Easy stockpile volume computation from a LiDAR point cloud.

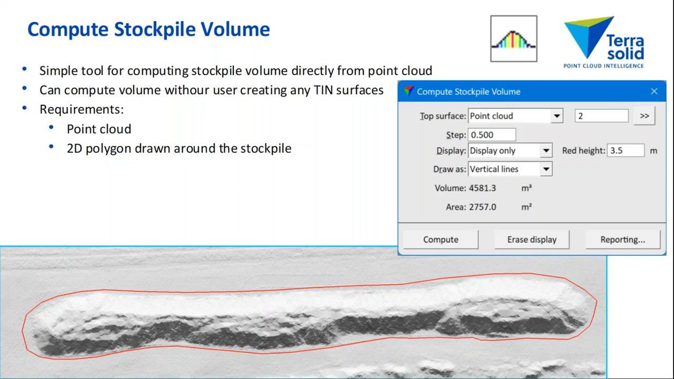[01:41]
does have more requirements on what you need to do to prepare things for the computation so the way compute stockpile volume operates
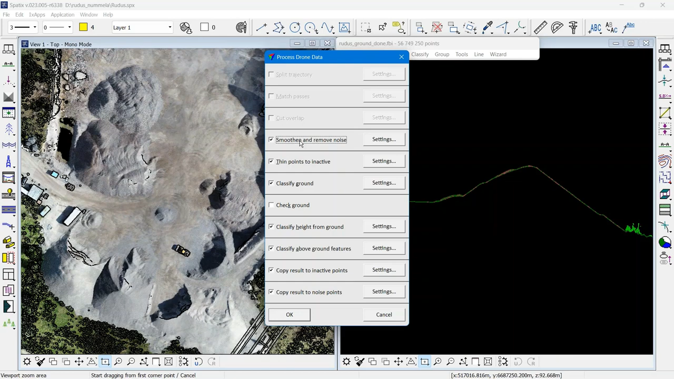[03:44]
i have done spitting of trajectories i have matched passes i have done cut overlap i have done smoothen and remove noise i have classified ground i have done a quick check of the ground and i have classified height from ground so my point classes are 5.7 million points in ground a lot of points in low vegetation points in medium and points in high vegetation
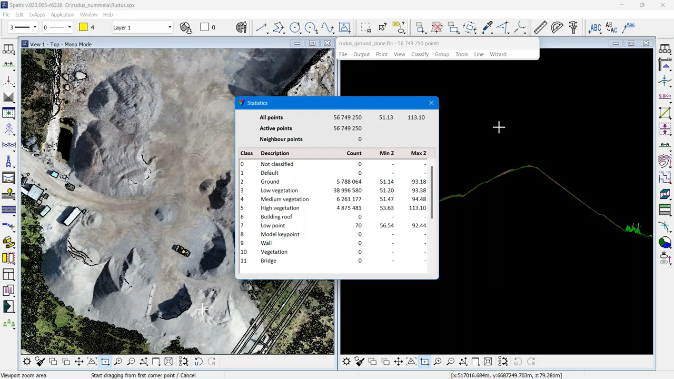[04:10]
and a handful of points classified as low points
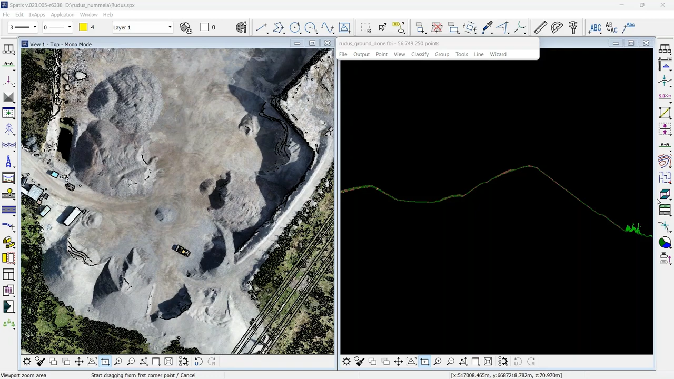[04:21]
in terra modeler i don't have any surfaces created
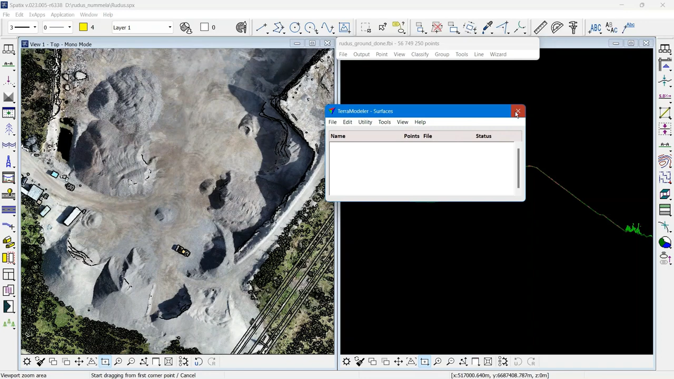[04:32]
the simplest stockpile volume computation would go like this
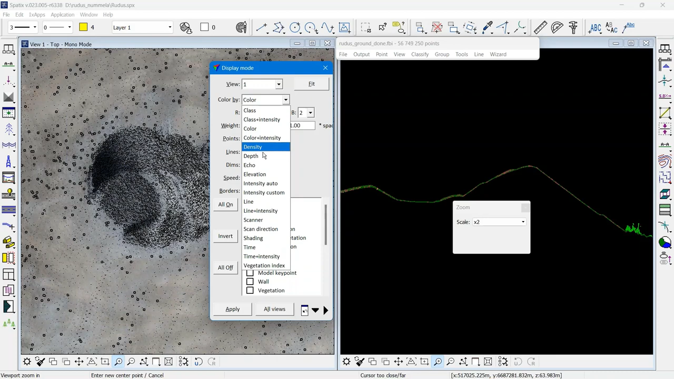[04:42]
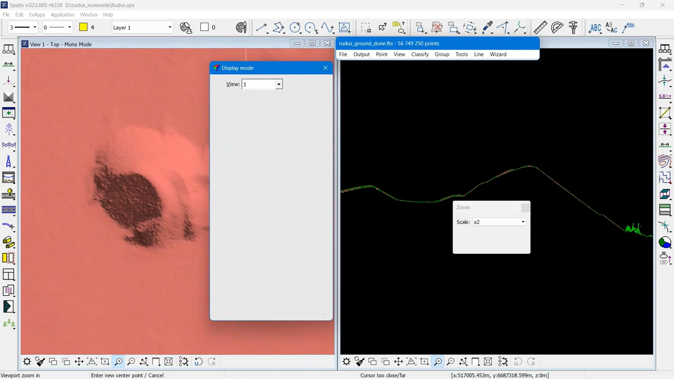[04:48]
i change to shading so that i see the shape of a stockpile i use place polygon
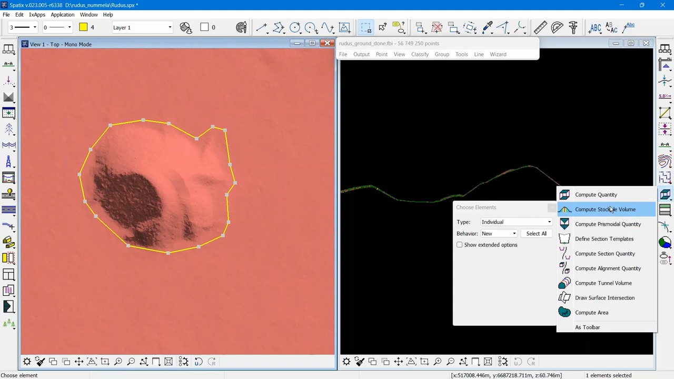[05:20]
i go to compute stockpile volume i say that i do want to view the result or the computation in display only i say that my tough surface is the point cloud class 2 ground class and i say compute
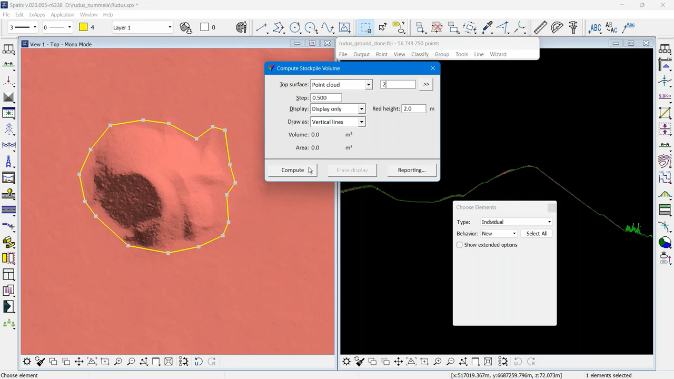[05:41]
and i say compute and then i get the volume and the surface area that was computed and the maximum height
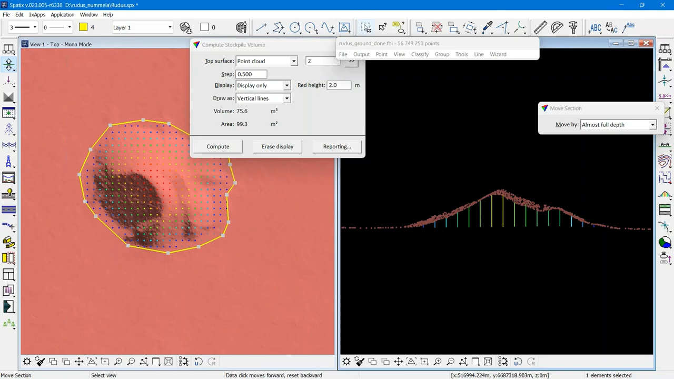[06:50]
and everything looks good and everything looks good and that's the simplest possible stockpile volume computation
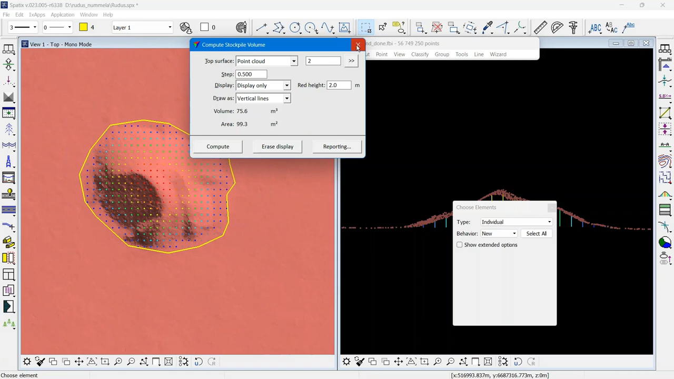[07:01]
i will show a little bit more complexity
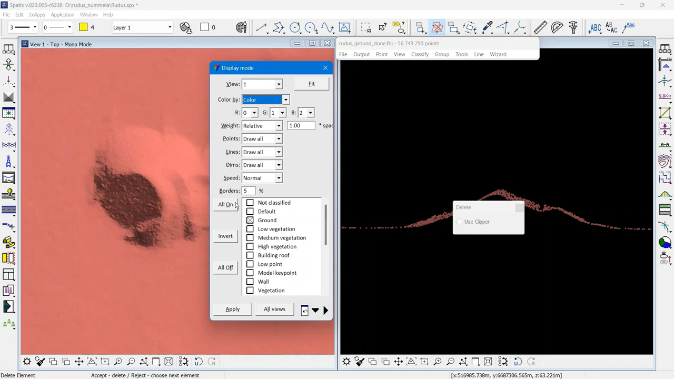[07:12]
so i have many bigger stockpiles at this site
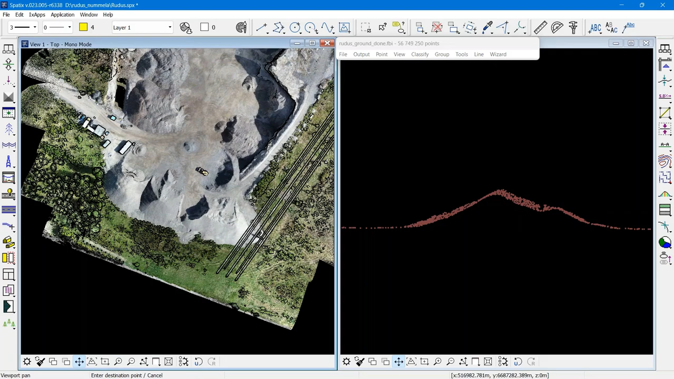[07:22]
i can draw polygons around those so this is something that i've done manually
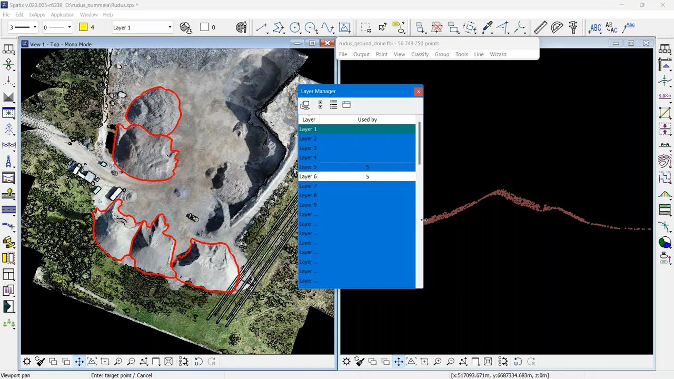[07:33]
i do want to pay some attention to the classification now
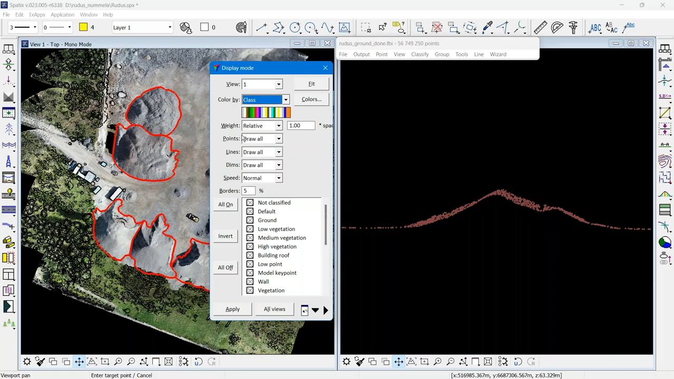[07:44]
i have done normal ground classification but my stockpiles often have quite steep slopes and not not everything necessarily gets classified as ground